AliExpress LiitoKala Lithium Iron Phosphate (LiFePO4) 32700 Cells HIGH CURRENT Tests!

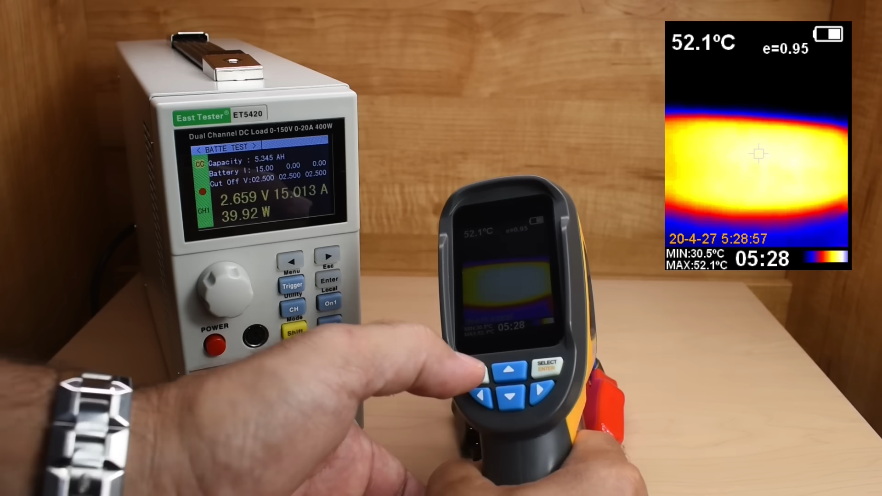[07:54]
On screen: spot 52.1°C, max 52.1°C, min 30.5°C
52.1 C. 5.5. It would be nice to make it to at least 6 amp hours.
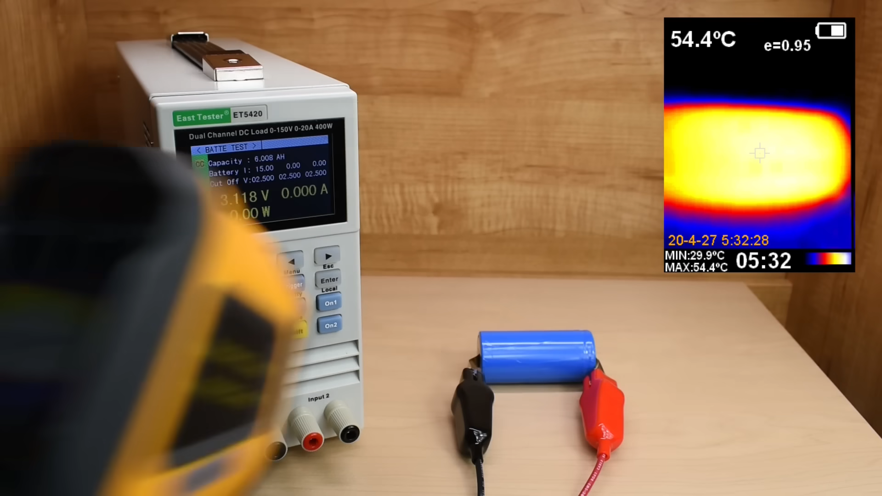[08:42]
On screen: spot 54.4°C, max 54.4°C, min 29.9°C
54.4 C. All right, so it didn't exceed the 60 during the 15 amp test.
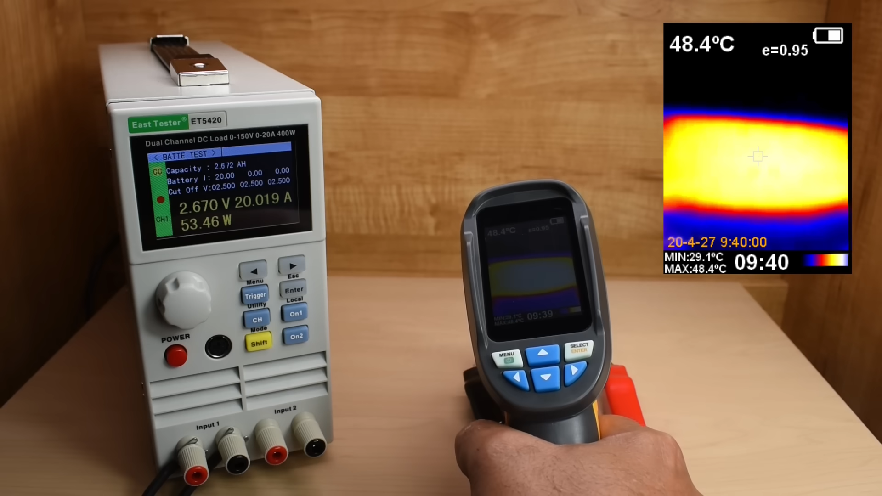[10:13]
On screen: spot 48.4°C, max 48.4°C, min 29.1°C
Right now, we're just a little over 48C. I'll keep an eye on it. Holding fairly steady in that 2.65 to 2.66 range.